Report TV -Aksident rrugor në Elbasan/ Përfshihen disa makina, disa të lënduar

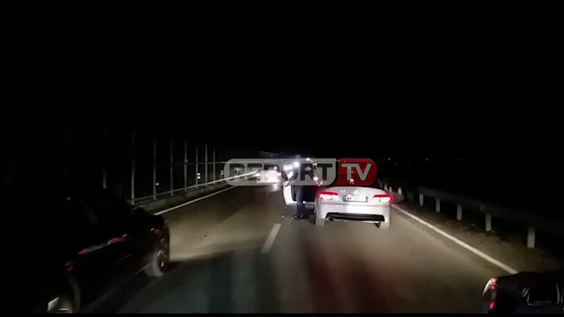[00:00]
qenë brapa ke, ke ajo e, mjeti i fundit dhe targa greke ka shumë.